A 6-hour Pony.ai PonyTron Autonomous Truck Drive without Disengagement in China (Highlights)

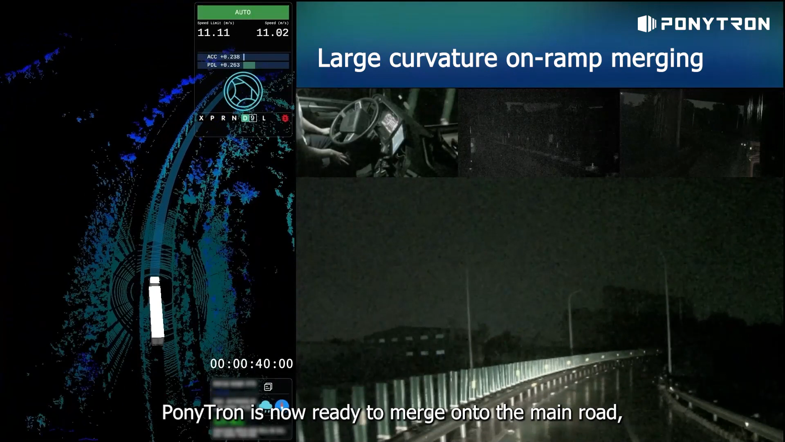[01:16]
After driving onto the ramp, Ponytron is now ready to merge onto the main road, with a large curvature on-ramp ahead of the road.
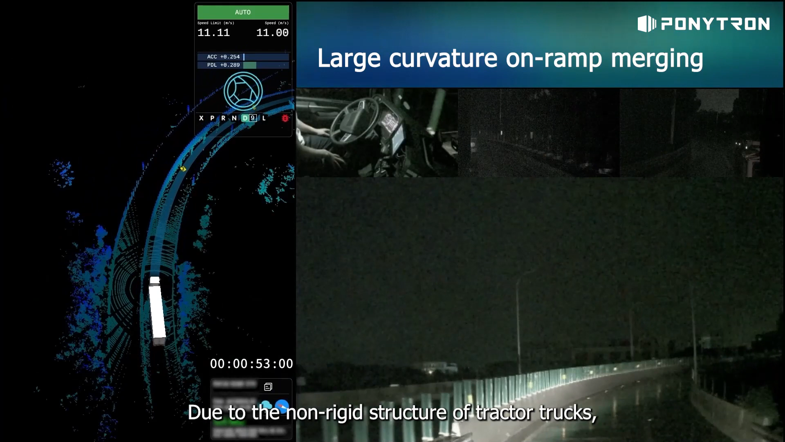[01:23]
Due to the non-rigid structure of tractor trucks, there is a higher requirement for accurate vehicle control when driving on narrow roads with large curvatures.
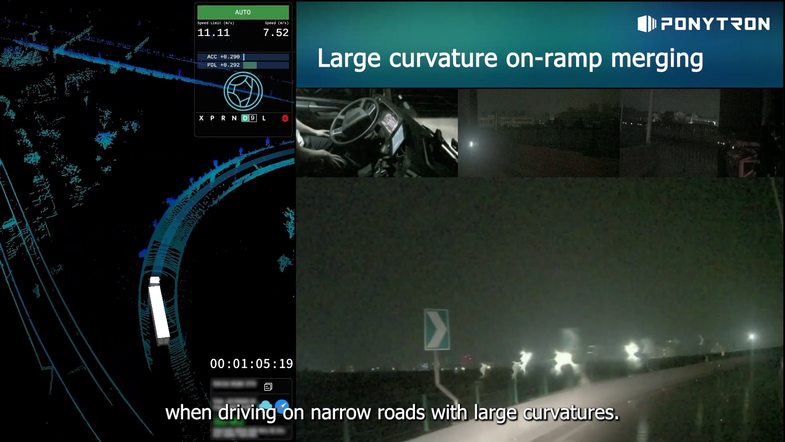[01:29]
Using centimeter-level positioning capability and precise vehicle control algorithms, Ponytron can keep the tractor and trailer strictly within the lane to ensure safety. Here, a vehicle with blinkers appears on the shoulder ahead.